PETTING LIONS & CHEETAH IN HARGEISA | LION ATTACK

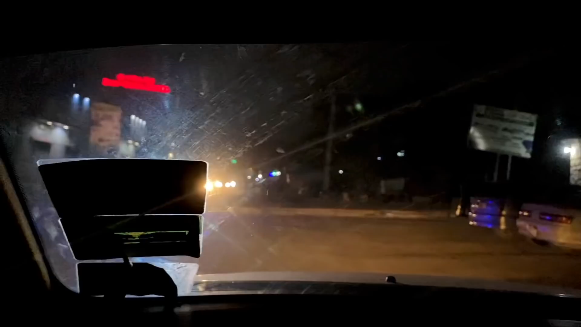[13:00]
क्योंकि रोड ज्यादा अच्छी नहीं है यहाँ पे, और किसी भी साइड से ट्रैफिक आ जाता है, गड्ढे वड्ढे काफ़ी है, वही अपने इंडिया की तरह रूल्स वगैरह कोई लेना देना नहीं है।